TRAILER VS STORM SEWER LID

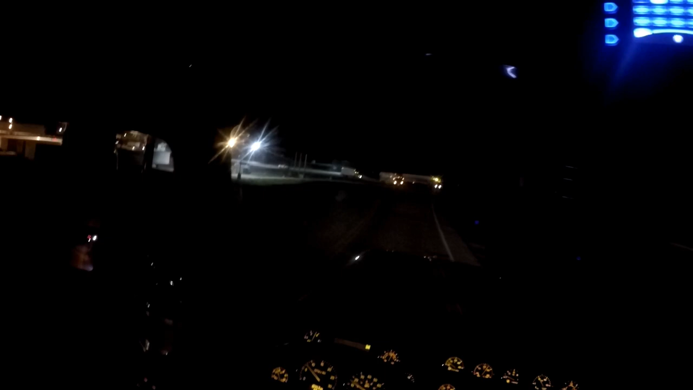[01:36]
And there's one of our service trucks already on site.